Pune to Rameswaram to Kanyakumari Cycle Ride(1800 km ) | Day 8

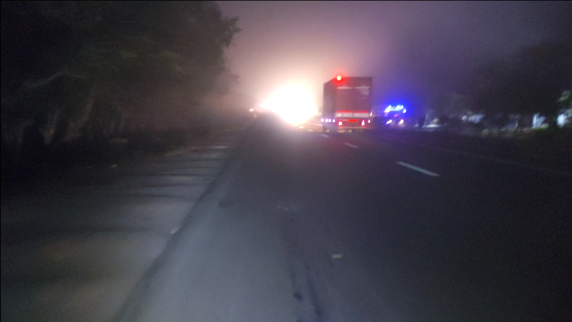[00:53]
फॉक के वज़े से धुंदला सा नजर आ रहा था इसलिए हमें थोड़ी देर रुकना पड़ा
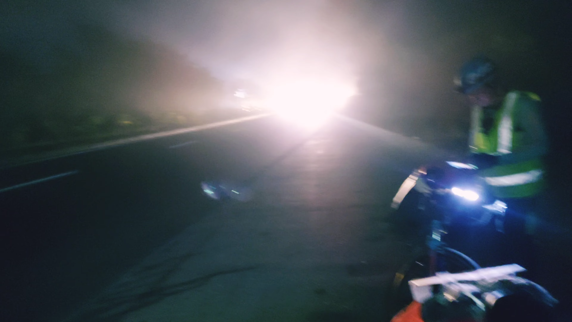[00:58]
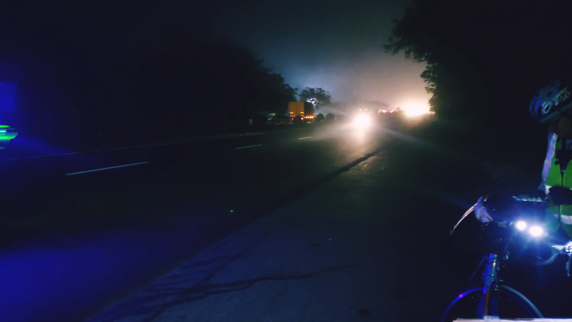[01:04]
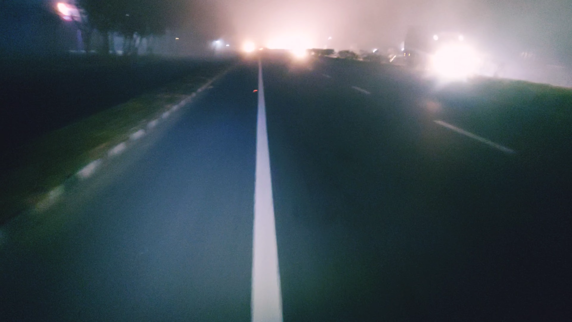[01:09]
थोड़ा बहुत फॉक कम हो गया और हमने हमारा सफर जारी रखा